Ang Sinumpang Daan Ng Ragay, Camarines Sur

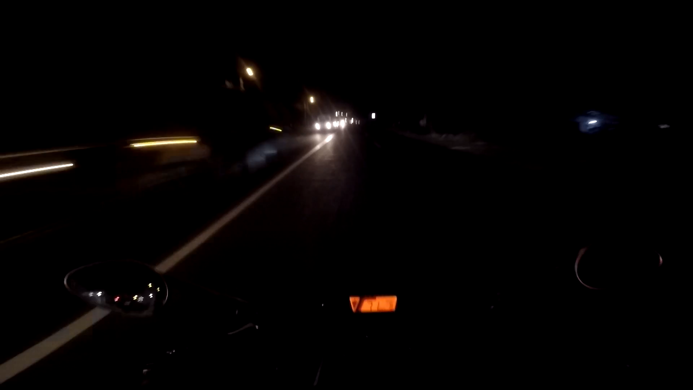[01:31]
Nakaumay ang traffic sobra. Yeah, yun. Enjoy na lang sa ride, guys!